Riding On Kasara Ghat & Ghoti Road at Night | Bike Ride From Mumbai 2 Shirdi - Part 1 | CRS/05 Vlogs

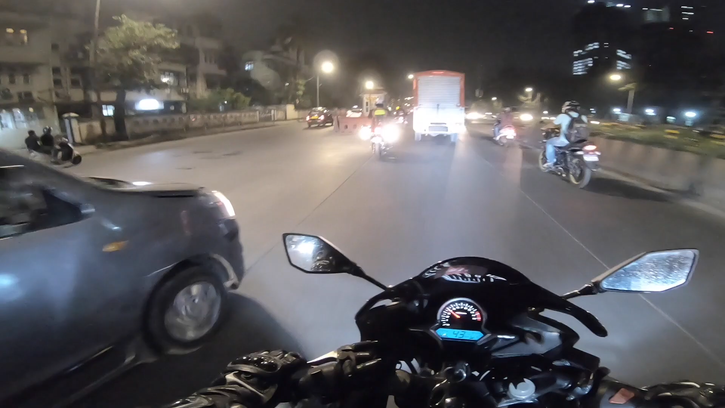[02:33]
और ऐसे इडियट्स रहते हैं रास्ते पे तो थोड़ा आराम से चलाना आजू बाजू में देख के, क्योंकि उनको दिखता नहीं है, वो अंधे होते हैं, सबको घाई लगी होती है और जाना कहाँ कहीं नहीं होता है।
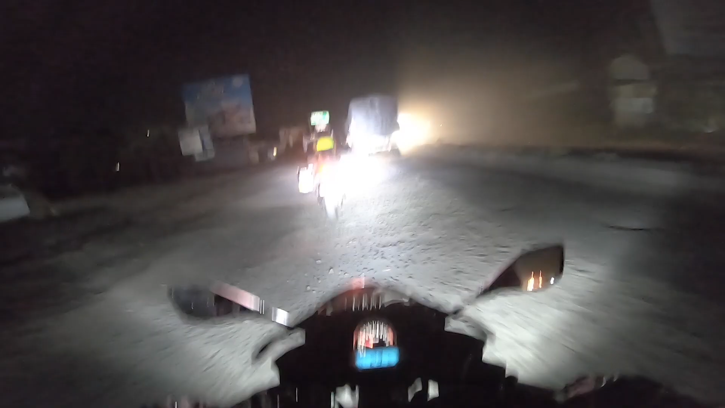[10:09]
शिर्डी पर्यंत तो रस्ता एवढा चांगला आहे आणि इकडे आल्यावर एवढे खड्डे आहेत शिर्डीचे आत ते पण
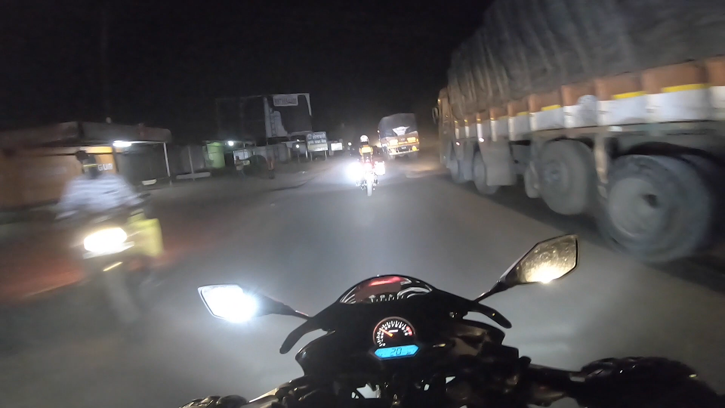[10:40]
चल अंकल पीछे जाओ स्पीड ब्रेकर है खड्डा है काय है त्याने स्पीड ब्रेकर पण एवढे खराब झाले की त्याच्यावर माती टाकून त्याला मोठा केलाय बेटा तू बड़ा बन के स्पीड ब्रेकर बनेगा इट इज 5:55 AM 247 किलोमीटर्स डन